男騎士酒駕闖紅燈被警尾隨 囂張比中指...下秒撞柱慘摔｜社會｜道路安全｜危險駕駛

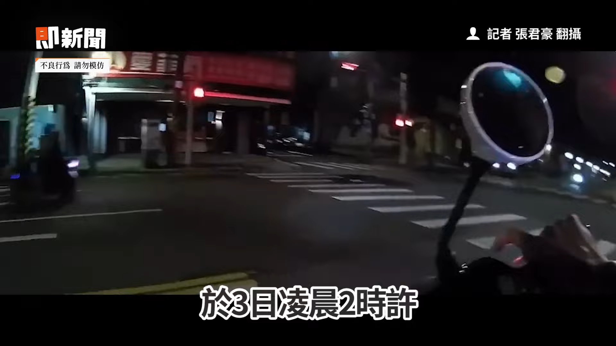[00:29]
三日凌晨二时序在信义南港分局辖区交界处发现一辆机车闯红灯未塞机查过程中当年28岁料性骑士在路上刻意转弯绕行还转身对远警笔中指结果未注意车前状况